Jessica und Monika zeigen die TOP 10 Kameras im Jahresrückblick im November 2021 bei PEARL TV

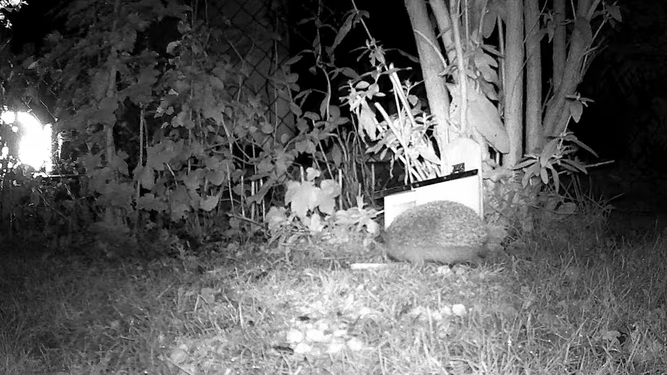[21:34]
Das ist übrigens ein Eichhörnchenhaus, wo er versucht, da irgendwas zu fressen zu finden. Auch das Futter schmeckt dem Eichhörnchenhaus wahrscheinlich auch, oder? Da ist auch eine Überraschung drin in dem Eichhörnchenhaus, das sehen wir auch gleich. So sieht das aus. Sie sieht also gestochen scharf in Graustufen, das ist auch nicht schwarz-weiß, das ist richtig mit Graustufen. Und dieser putzige Geselle, die kommen halt nur nachts raus.
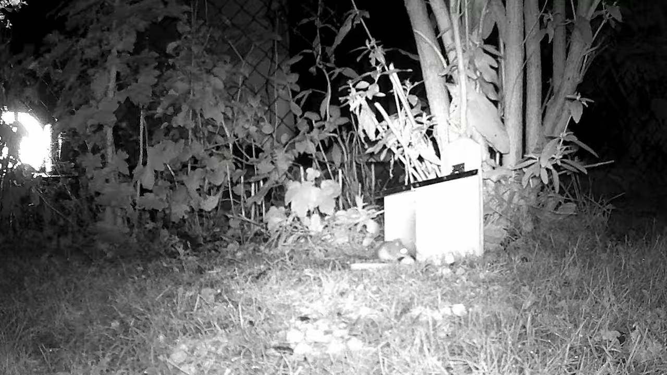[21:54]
Guck, siehst du die Maus? Jetzt, ja. Ich dachte, da müssen doch auch mal Eichhörnchen vorbeikommen, aber nachts war da ein Betrieb da. Also viele Tiere sind ja nachts aktiv und die kann man einfach auch nur sehen bzw. filmen, wenn es nachts ist.
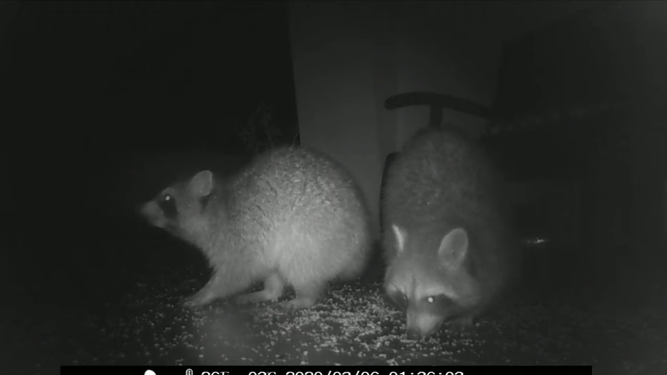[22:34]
ist bei mir auf der Terrasse, da haben sie das Vogelfutter geplündert. Waschbären. Und die sind auch nur nachtaktiv. Ich habe die noch nie, ich höre sie immer wieder nachts, aber gesehen, tagsüber habe ich sie noch nie.
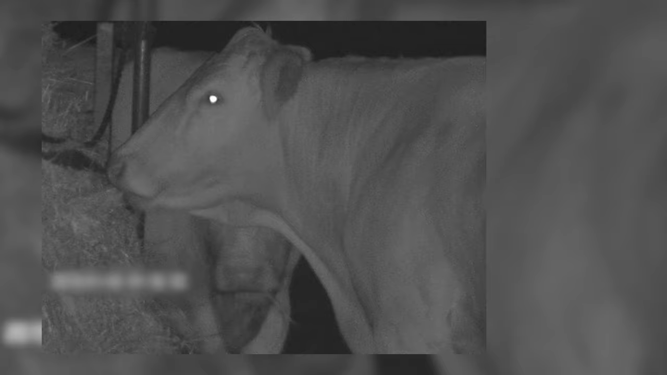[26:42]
Aber der Unterschied war gerade unglaublich beeindruckend. Ohne sieht man gar nichts. Eine schwarze Wand und plötzlich wird alles sichtbar. Und zwar in ganz einfachen Grauabstufungen. Schauen Sie, so ist es wieder ohne Nachtsicht.
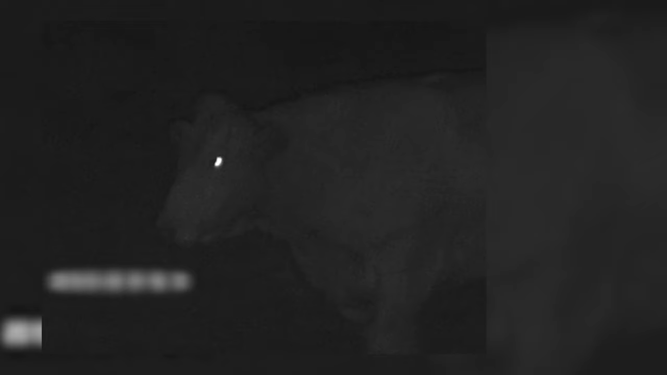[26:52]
Also das ist ein Unterschied, die Tag und Nacht. Ja, im wahrsten Sinne des Wortes. Richtig, genau.